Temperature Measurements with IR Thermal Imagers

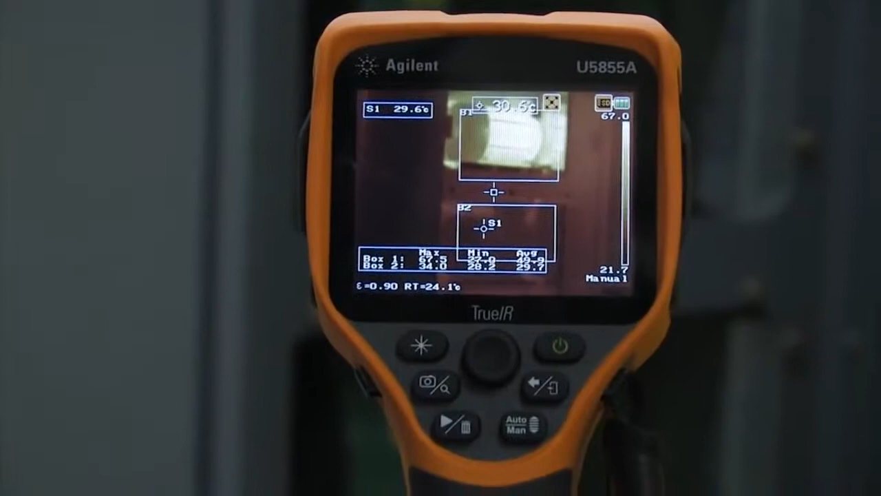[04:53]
picture I can actually view my picture and you'll see that the picture
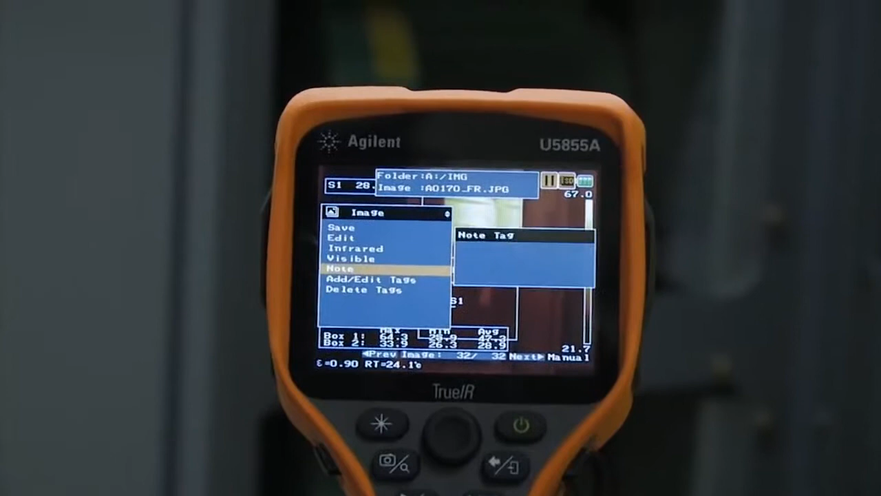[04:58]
was saved as a viewable visible image with